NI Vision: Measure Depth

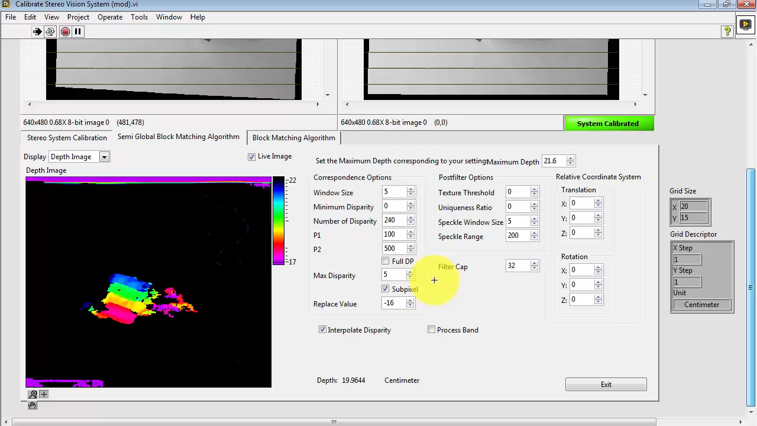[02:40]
And you can start to clearly see the two little plastic bumps on that brick.